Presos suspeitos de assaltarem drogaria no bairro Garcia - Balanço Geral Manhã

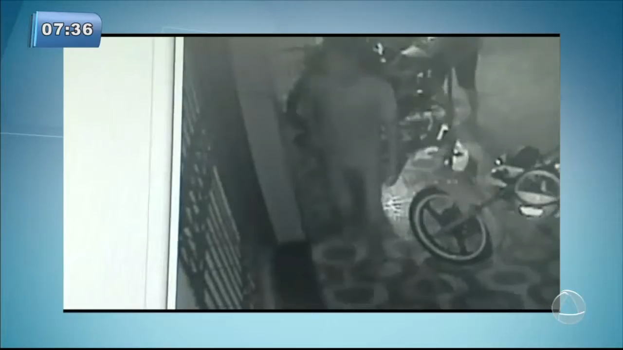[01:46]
Em mais uma ação flagrada pelas câmeras de segurança, três homens aparecem assaltando uma pizzaria, também no conjunto Augusto Franco.
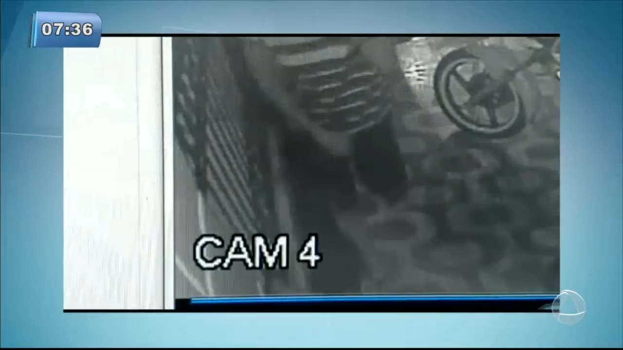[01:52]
E neste outro vídeo, o alvo foi uma hamburgueria no bairro Salgado Filho.